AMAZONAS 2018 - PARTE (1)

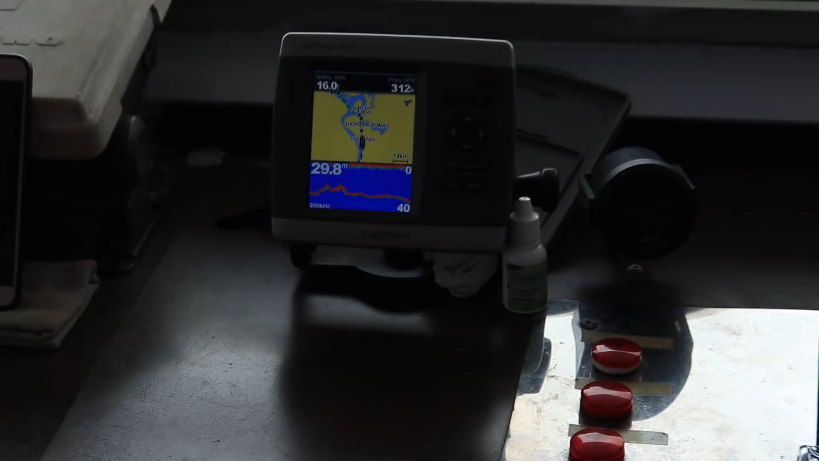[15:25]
Agora pra, passou para 30 metros, né?
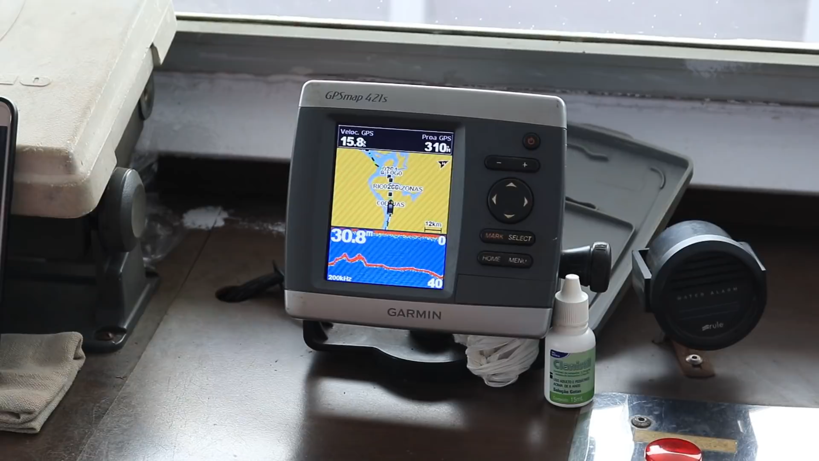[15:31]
30 metros, varia, isso vai dar grande. É fundo, hein? Fundo.
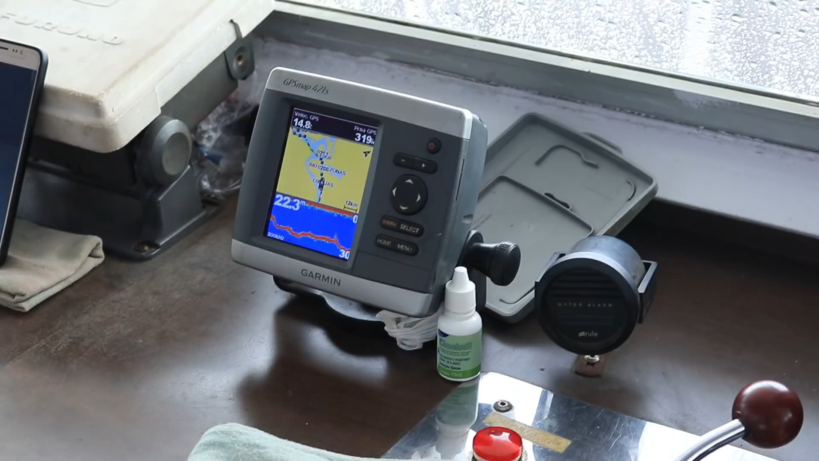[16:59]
O navio está numa velocidade de 14, 15 km por hora.